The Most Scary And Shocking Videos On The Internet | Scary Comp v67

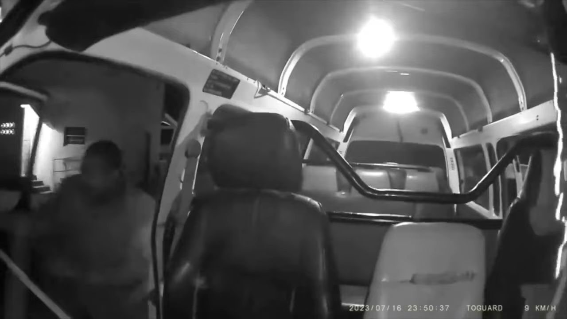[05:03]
he immediately started driving extremely fast, putting his own life in danger in a bid to save it. The robbers were terrified, even screaming that they don't want to die. At one point, they even hit Marlon on the head, which only makes him go faster. After Marlon slowed down, the robbers jumped out quickly.